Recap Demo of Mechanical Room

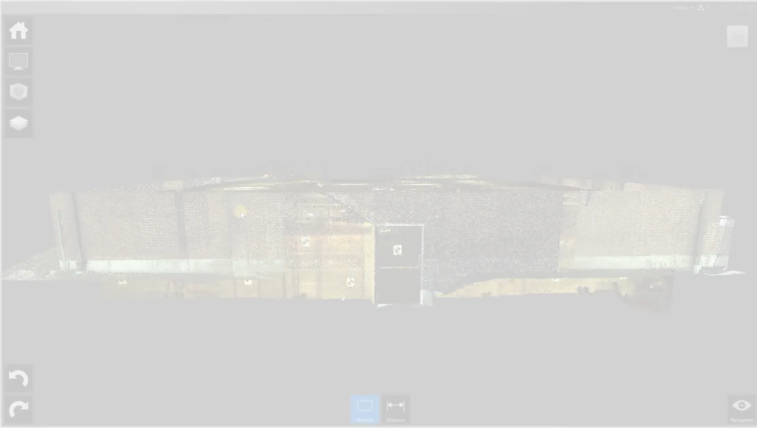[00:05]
This is a demonstration of Autodesk's ReCap Studio,
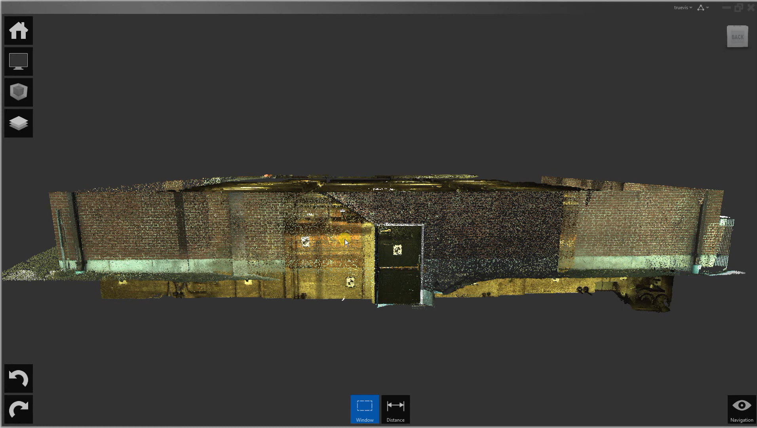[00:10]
the desktop version of ReCap.
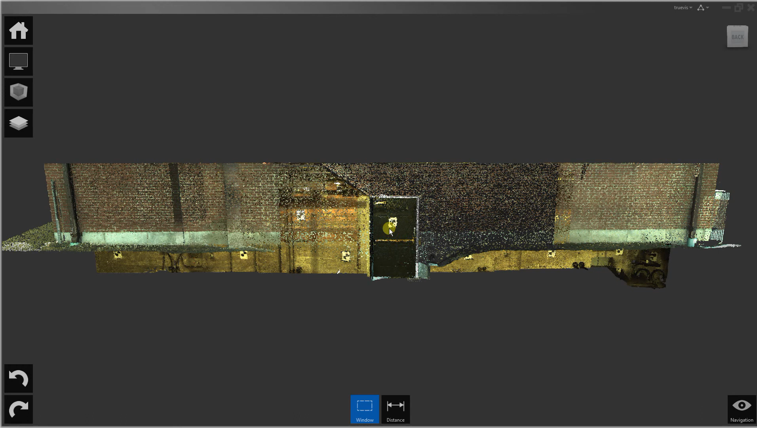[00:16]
What we're looking at is a point cloud brought
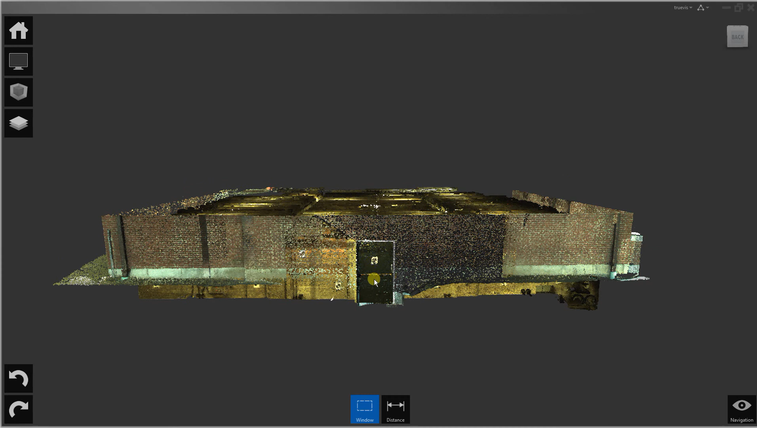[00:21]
into ReCap from Leica Scanners and Cyclone.
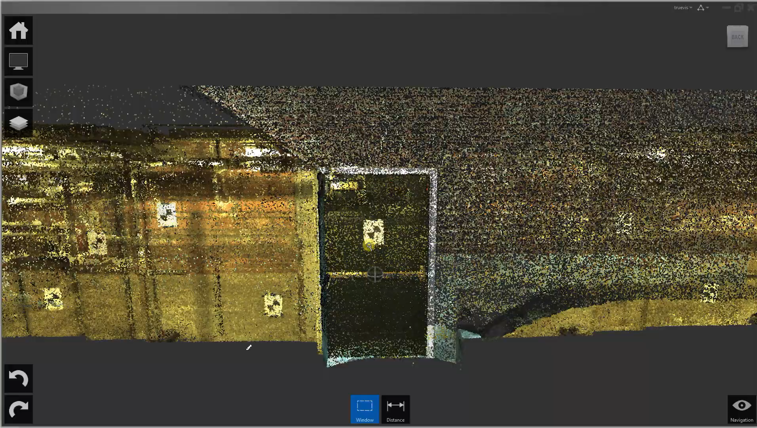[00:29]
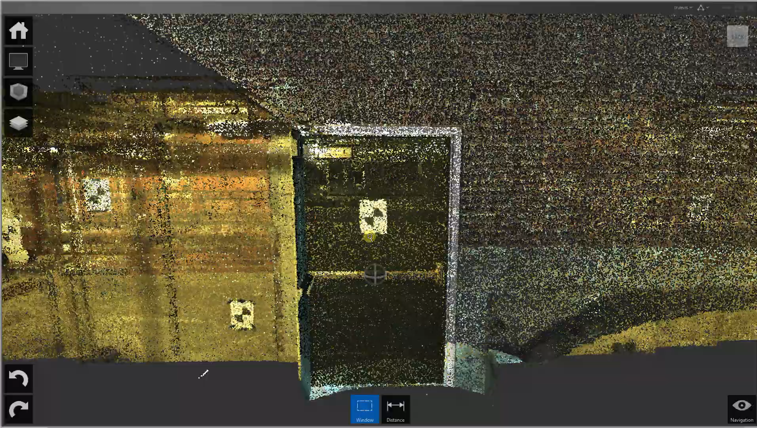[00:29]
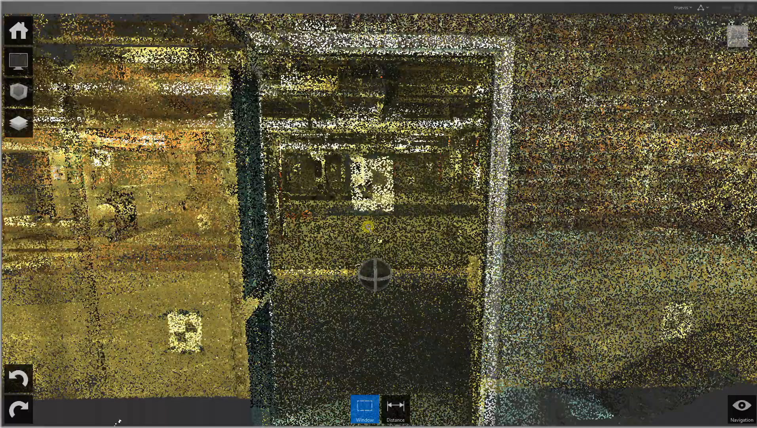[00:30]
What we can do initially is we
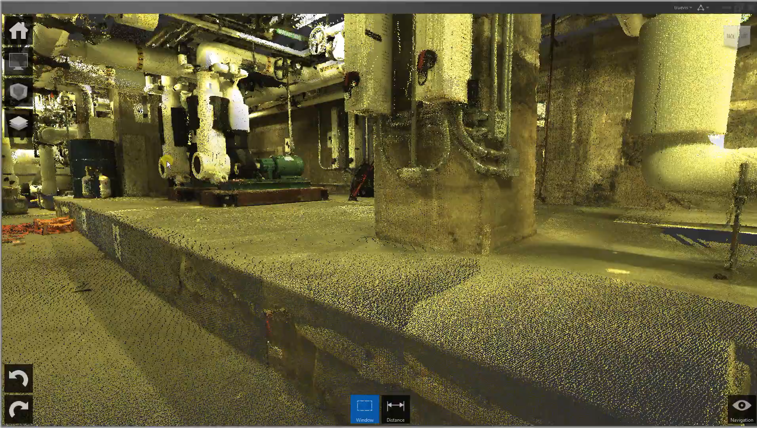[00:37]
or not so much of a model, the scan.
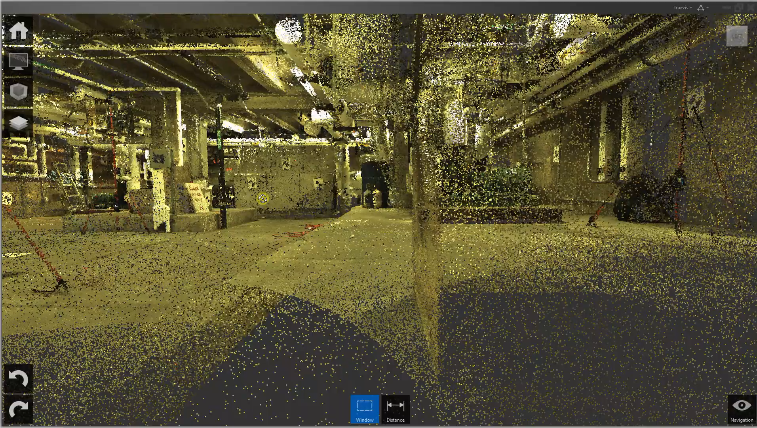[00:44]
This can be mostly accomplished just with the mouse buttons.
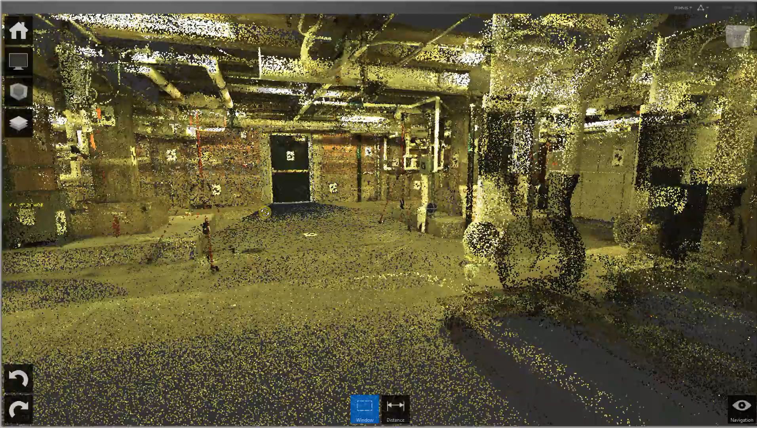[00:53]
The right button is a rotate,
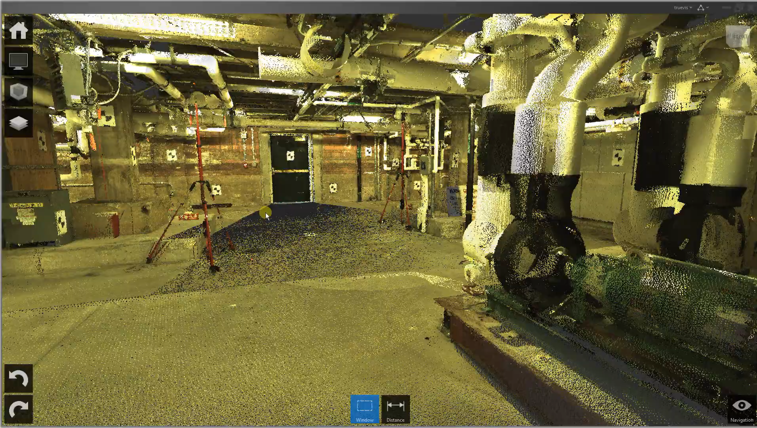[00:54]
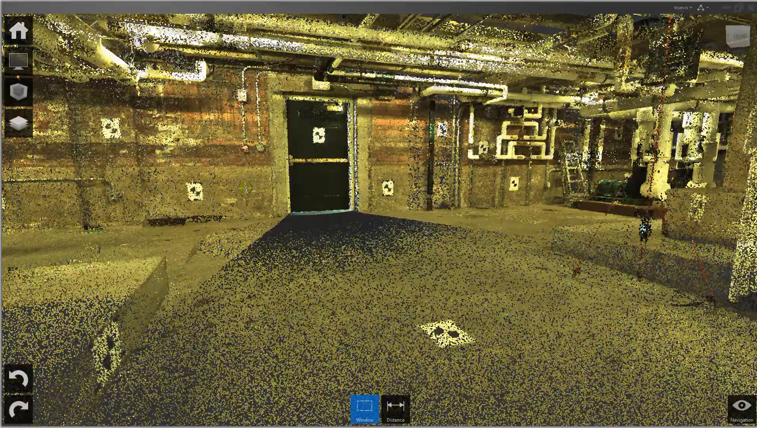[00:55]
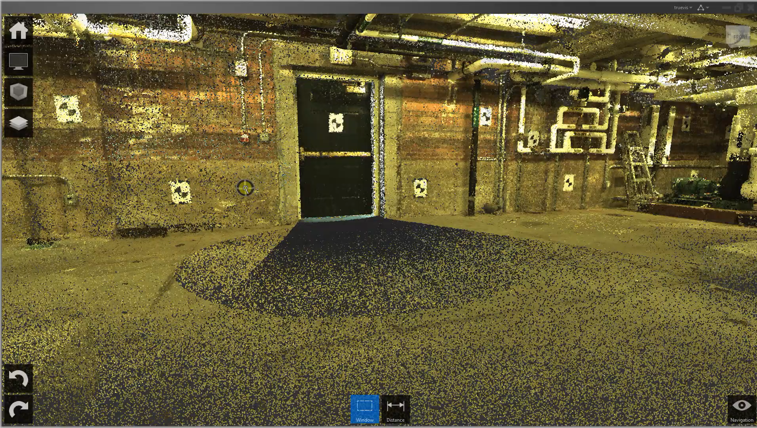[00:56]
the middle wheel is a zoom or a fly through,
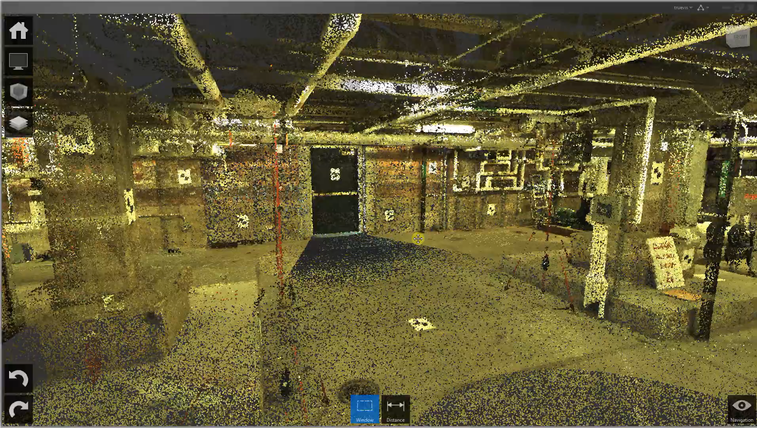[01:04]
just pressing it, is a pan.
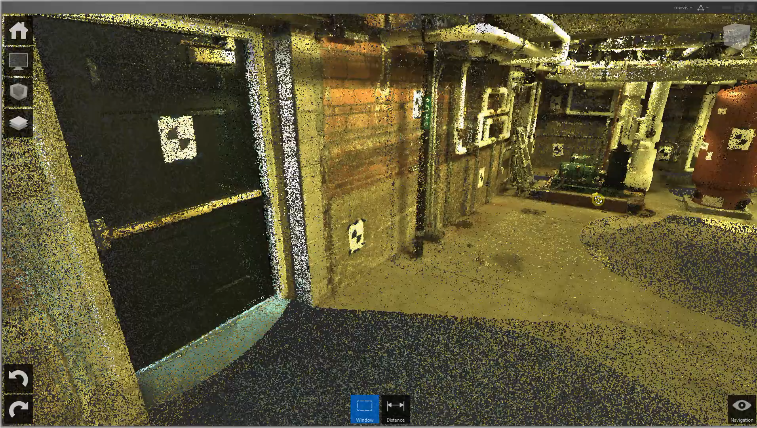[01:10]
You can pretty much get all around your scan with just those buttons.
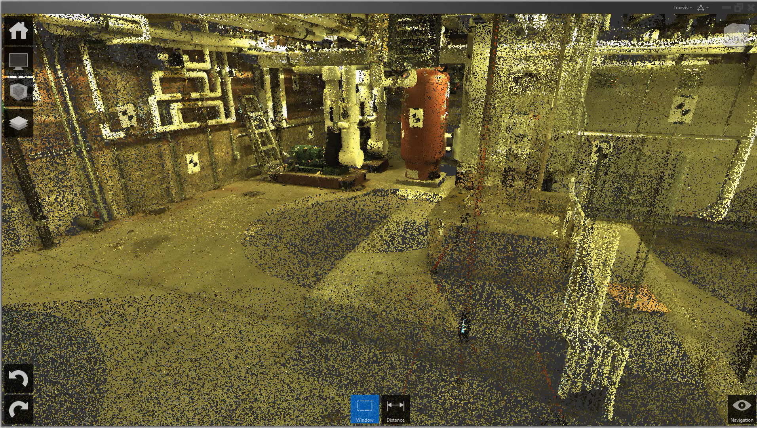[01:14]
If you want to go a little faster, you can do fly, and left mouse button,
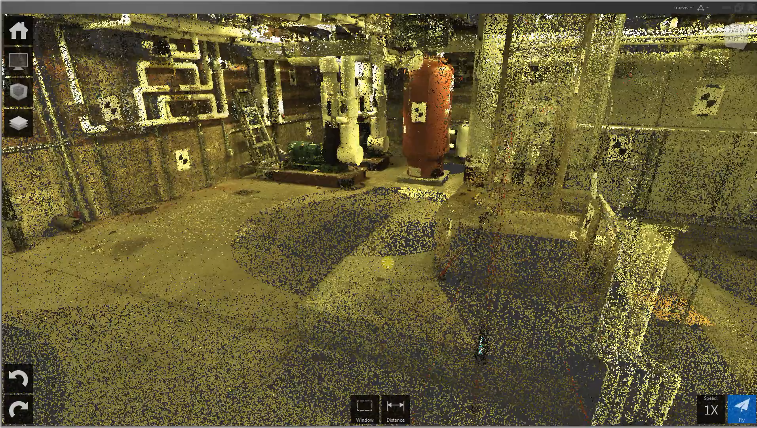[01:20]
and the position of the mouse will...
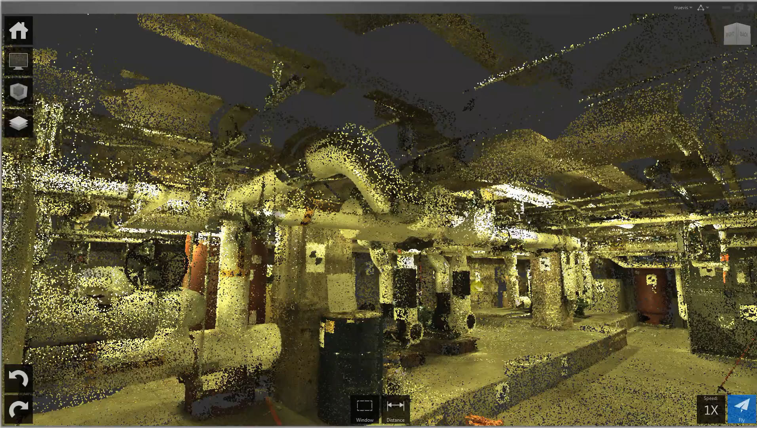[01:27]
I'm just holding down the left button, and moving the mouse around,
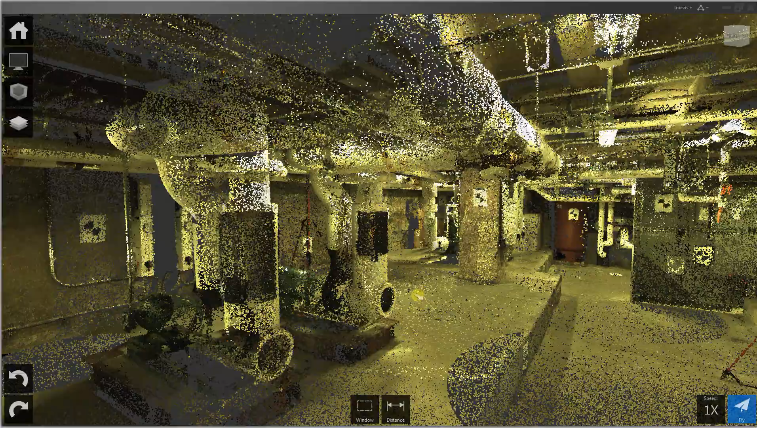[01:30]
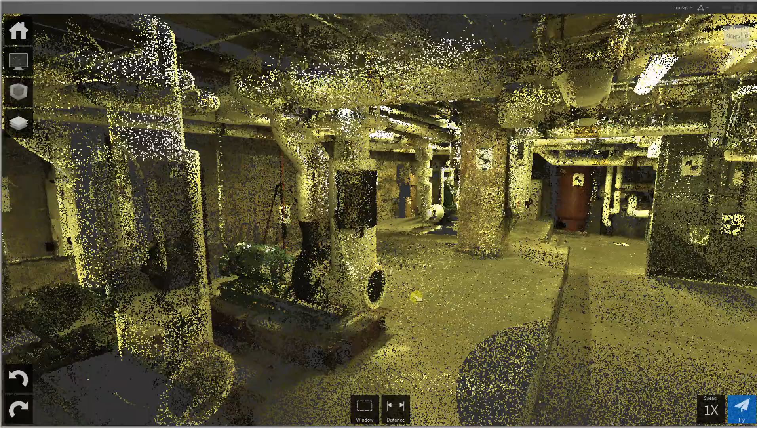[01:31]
and it lets me virtually fly through my model.
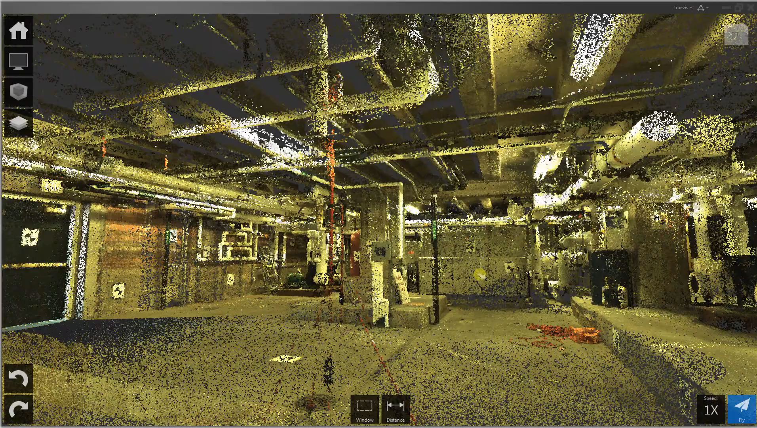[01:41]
And I just hit escape to get out of that mode.